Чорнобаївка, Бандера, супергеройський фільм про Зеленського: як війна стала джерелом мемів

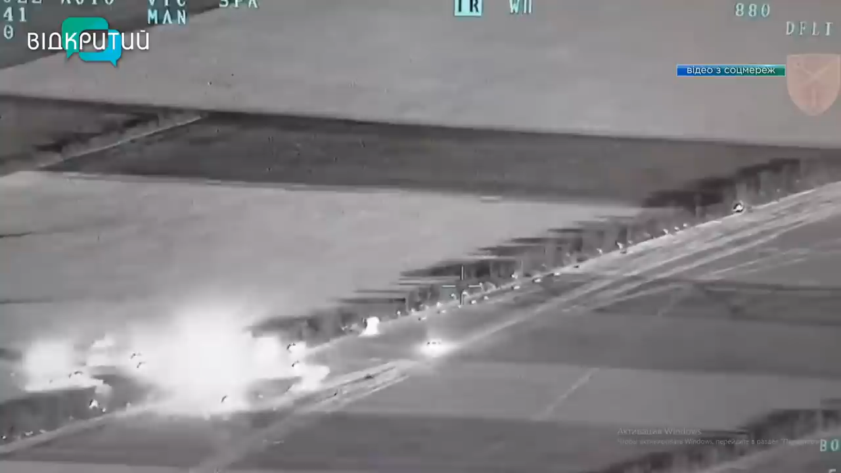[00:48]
7 березня ЗСУ знищили тут вже 30 ворожих гвинтокрилів, а незабаром розгромили техніку втретє.